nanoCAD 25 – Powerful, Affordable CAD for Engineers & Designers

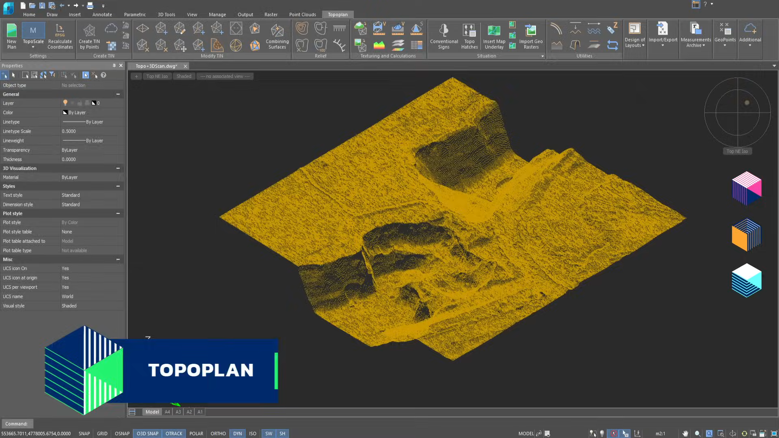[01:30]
Top of Plan Module Speed up your surveying projects with tools for creating digital terrain models, contour lines, and slopes.